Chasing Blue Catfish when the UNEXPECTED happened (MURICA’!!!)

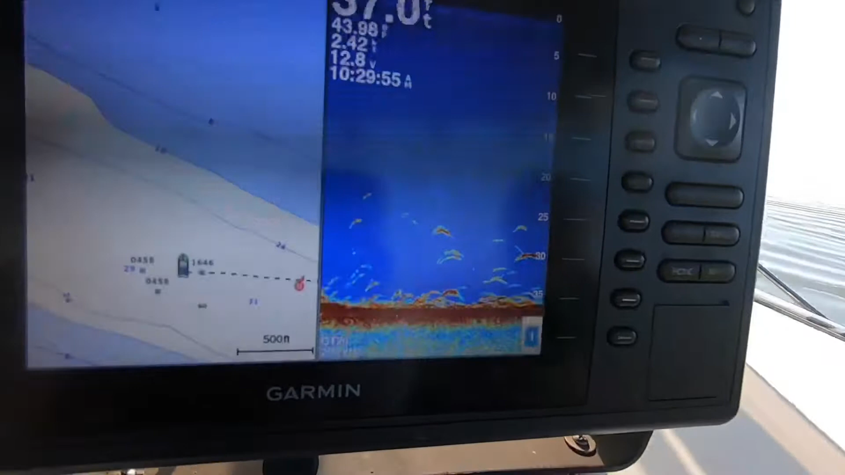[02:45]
we got some, we got Shamu swimming around down there.